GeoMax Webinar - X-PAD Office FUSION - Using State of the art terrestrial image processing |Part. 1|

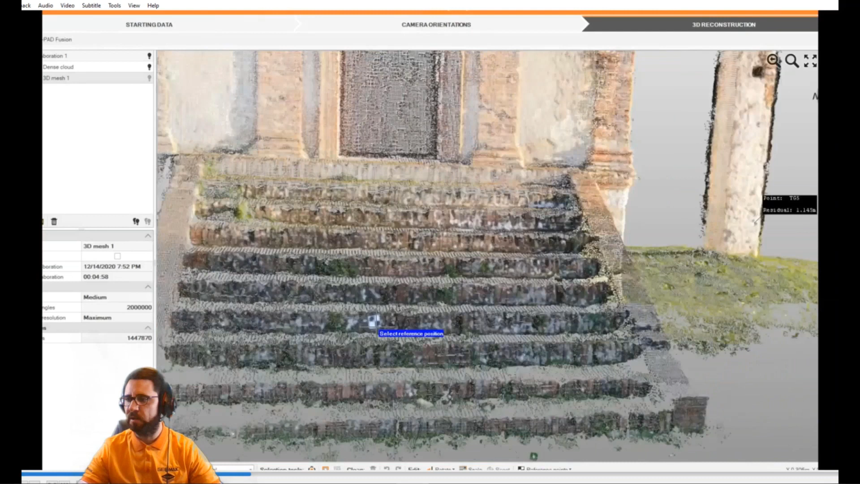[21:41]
and then the third target so with the ground basic we have the maximum of three targets that we can use and then of course we can import everything in the main
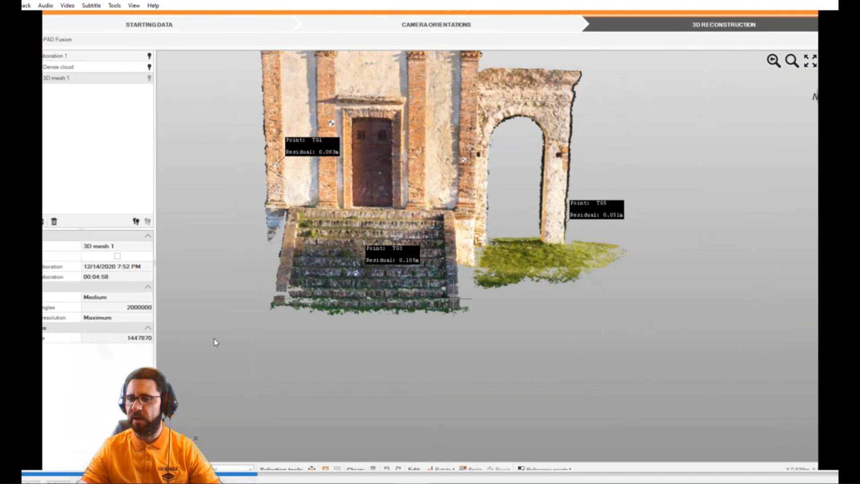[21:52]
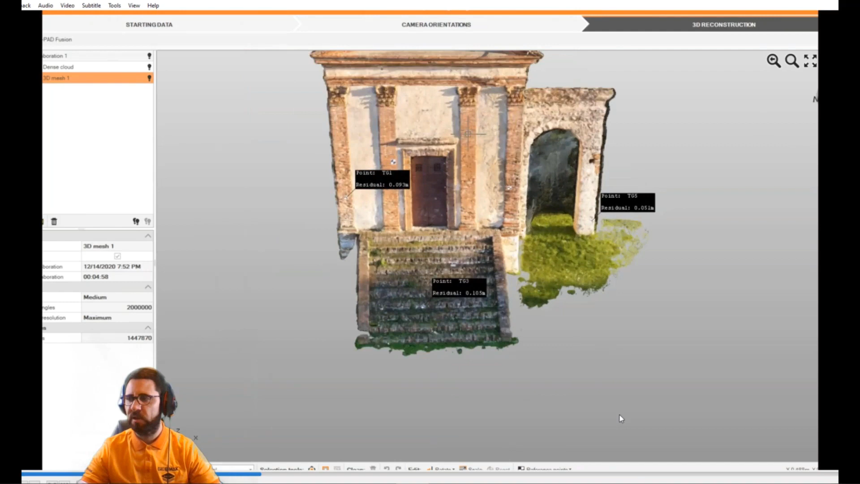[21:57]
software interfaces and all this data are already georeferenced by these three points
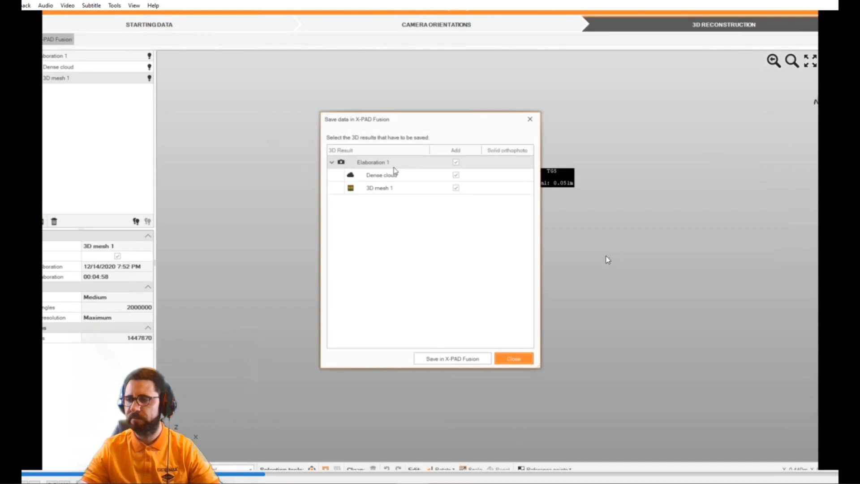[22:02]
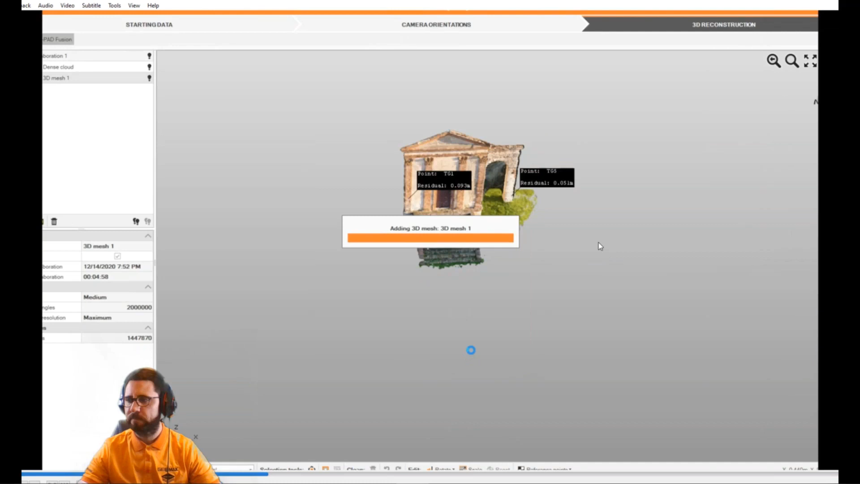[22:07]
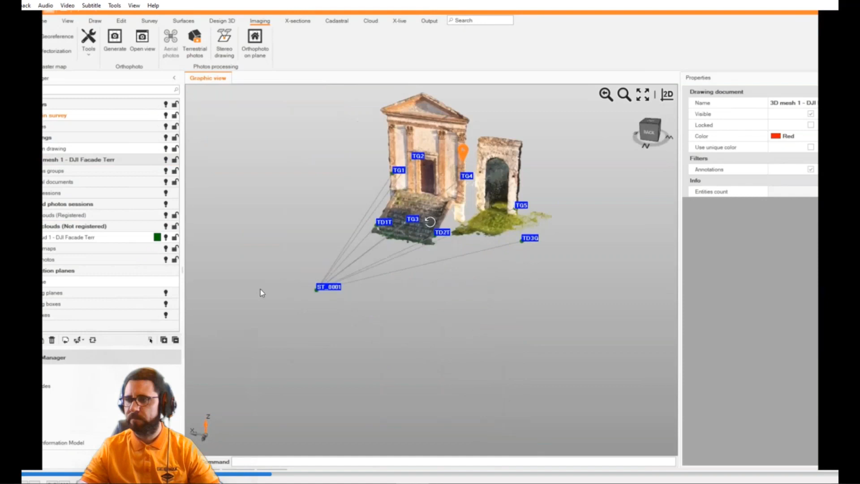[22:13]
so here we are back in the main software interfaces
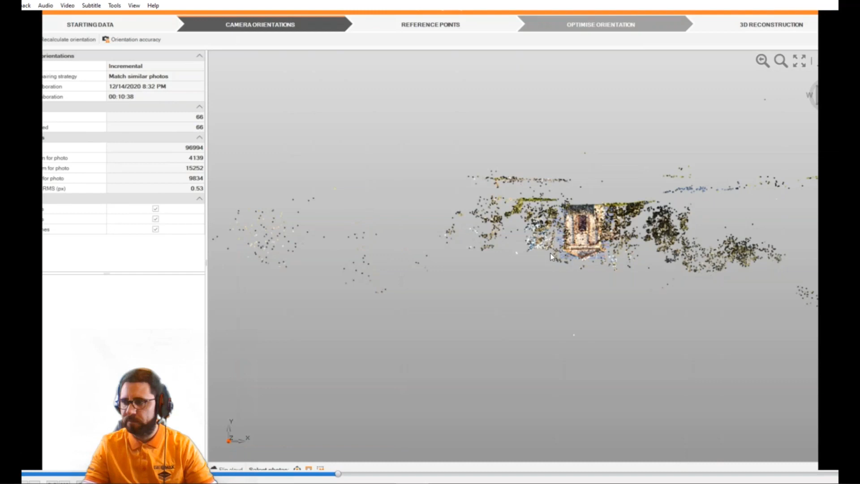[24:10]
instead of global and the calculation was reduced to 10 minutes instead of 13 the sparse clouds are basically the same
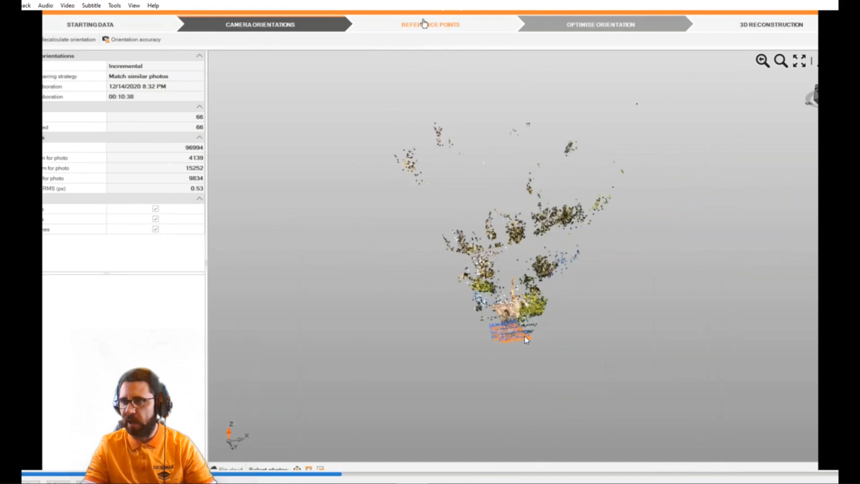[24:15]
we can directly start to the user reference point so we need to move directly from the images directly
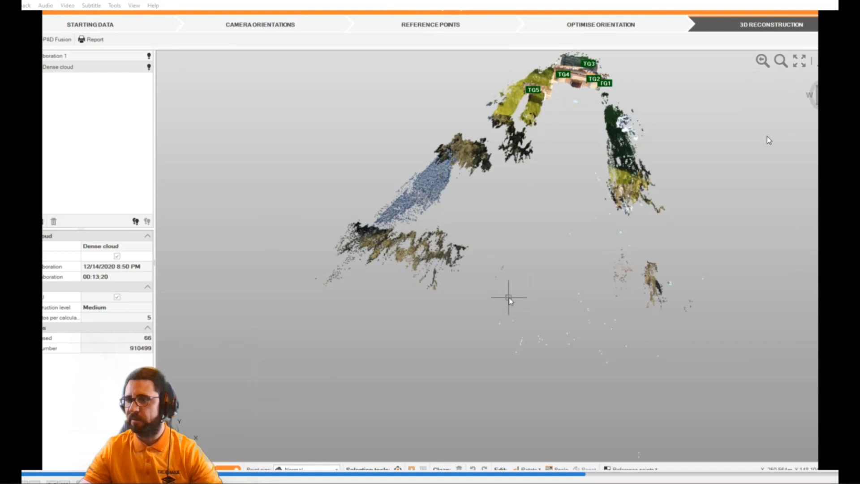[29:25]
okay this is the point clouds already georeferenced because we use the target from the reference point and optimize orientation
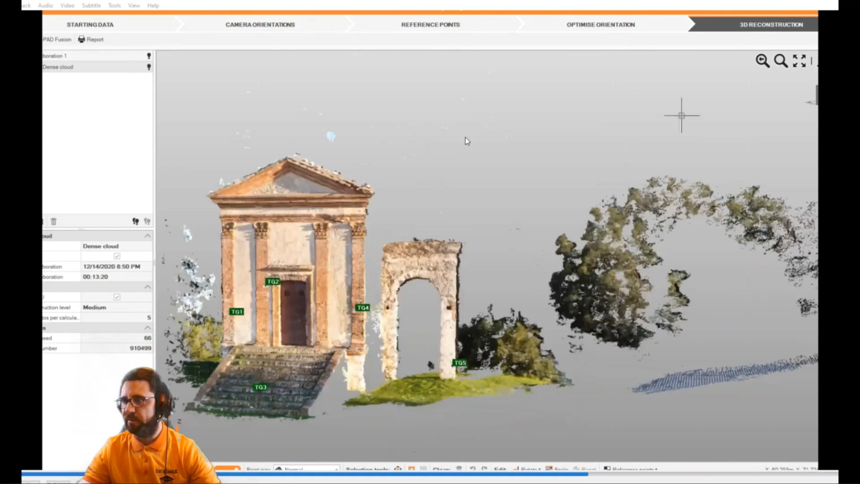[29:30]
again here we created the 900 000 points with the medium quality in the same time
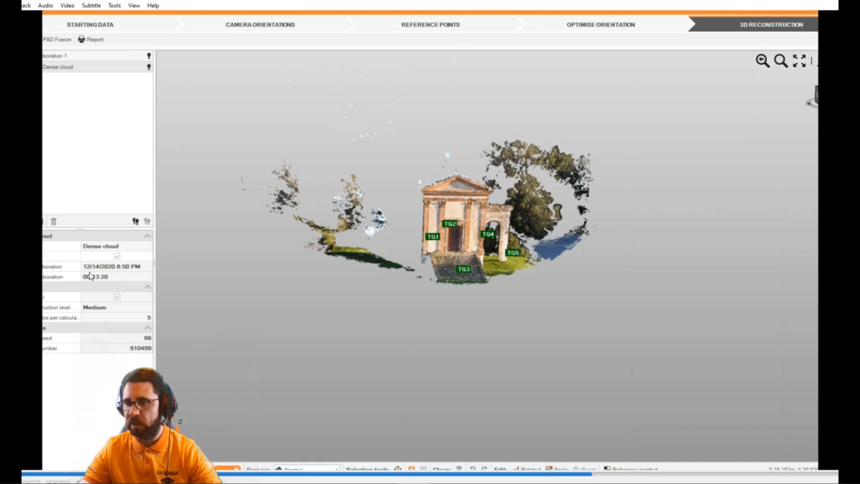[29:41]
so we implemented also the calculation time
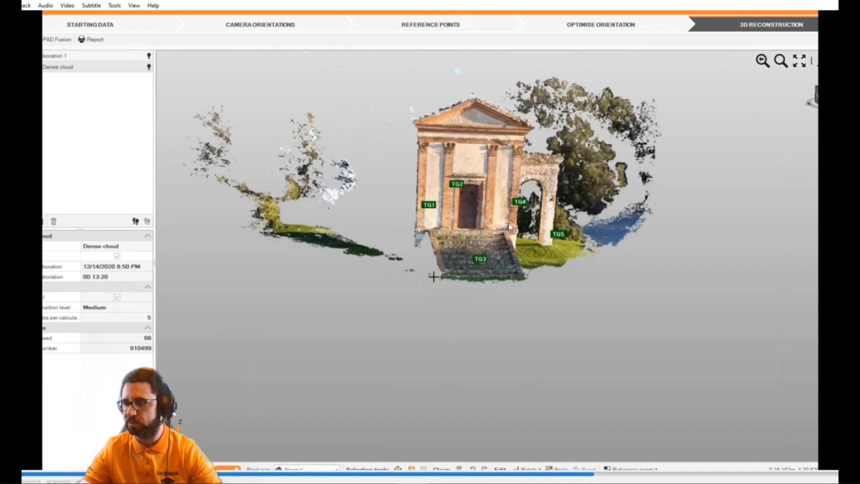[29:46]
so the result and then we need to define
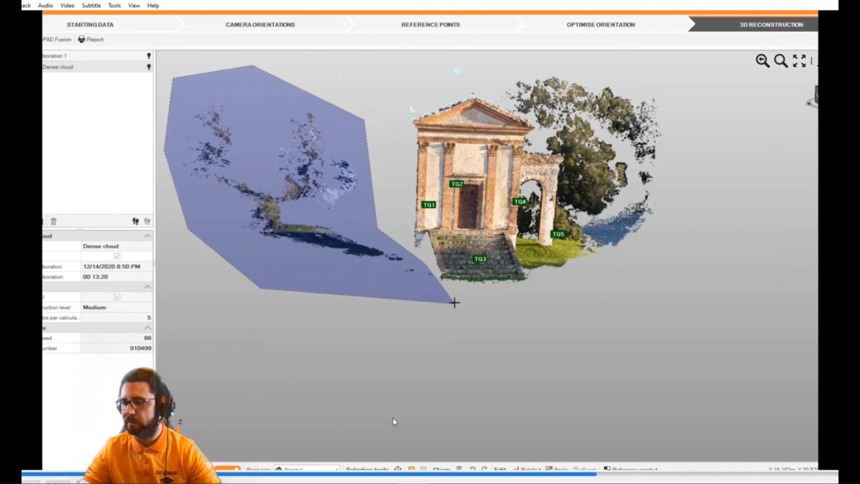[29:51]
we need to of course to define the one class that we want to
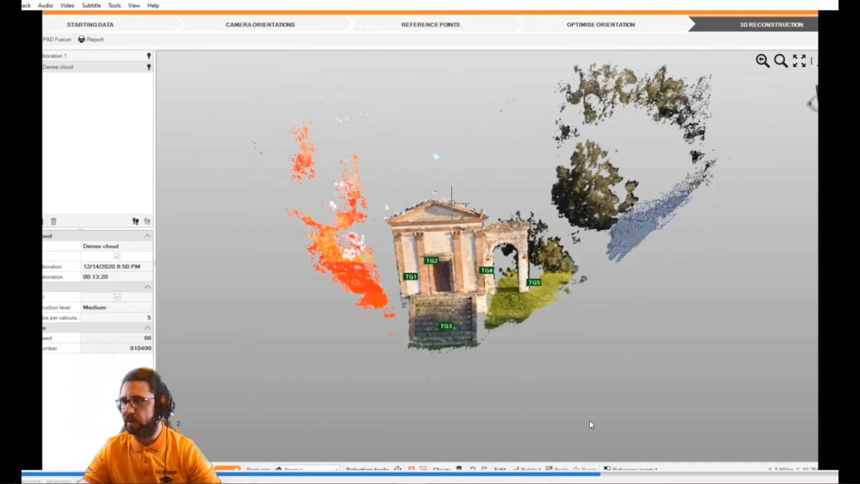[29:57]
use editing also the other part of the of the data in that case we don't need to use the 3d reference point because we already used the five control points five reference point
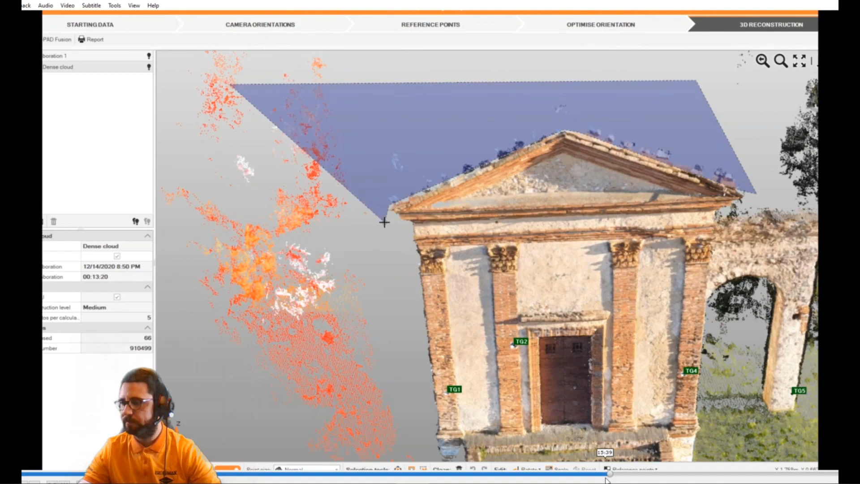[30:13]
okay so again here we can remove
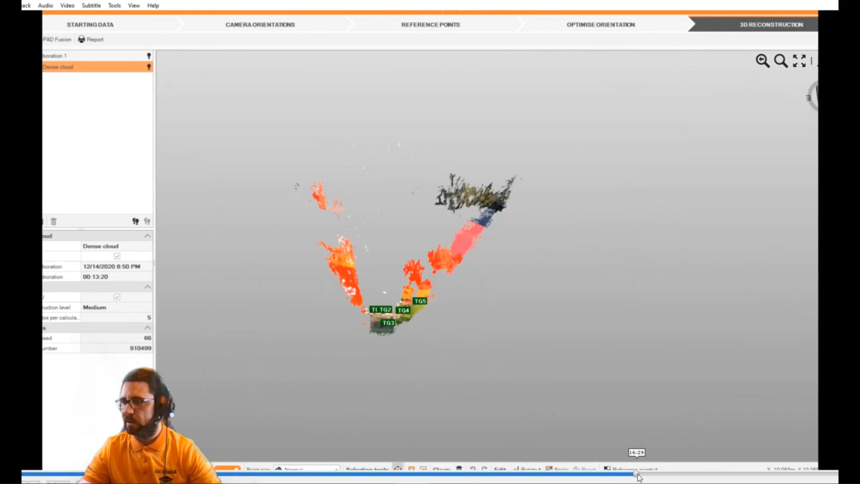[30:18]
all the data that we don't need and start to create also here the 3d mesh